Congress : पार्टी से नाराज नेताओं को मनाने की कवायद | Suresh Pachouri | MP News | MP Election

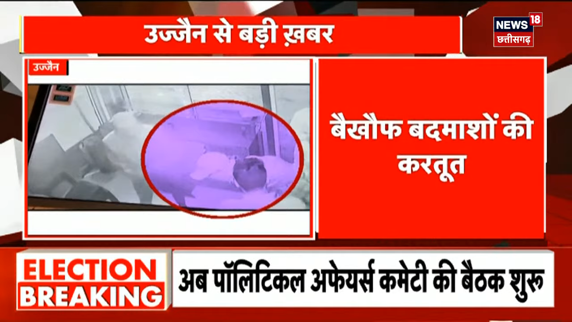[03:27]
یہ پوری واردات پمپ دفتر کی بھی تر لگے کیمرے میں قید ہو گئی پولیس اب سی سی ٹی وی
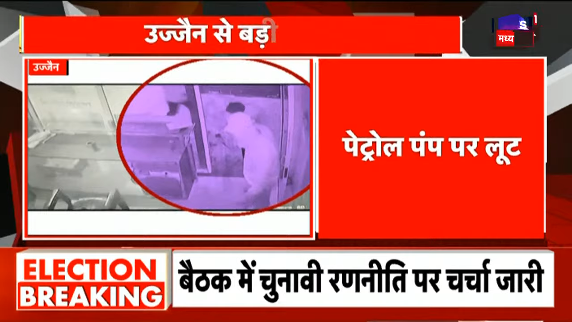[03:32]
فوٹیج کے آدھار پر اب رادیوں کی پہچان کر ان کی گرفتاری کی کوشش میں جھٹ گئی ہے